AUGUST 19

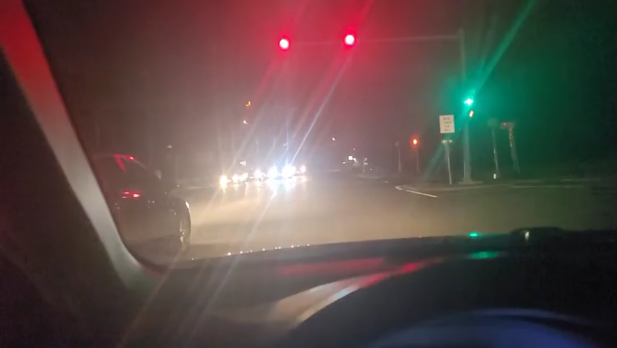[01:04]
If you run the red light, you'll win every time. Oh shit!